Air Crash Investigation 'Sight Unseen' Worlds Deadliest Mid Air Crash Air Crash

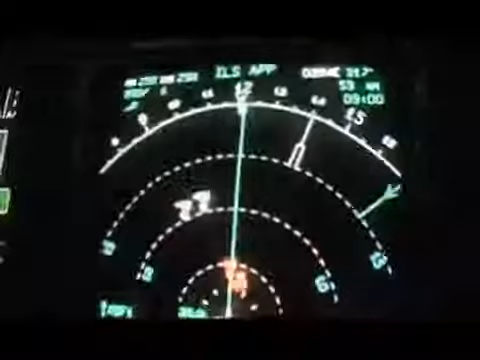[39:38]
They do not have onboard computers that can warn them of another aircraft directly in front of them and suggest evasive action. That is the last filter for collision avoidance, which is independent of any ground control, any ground radar.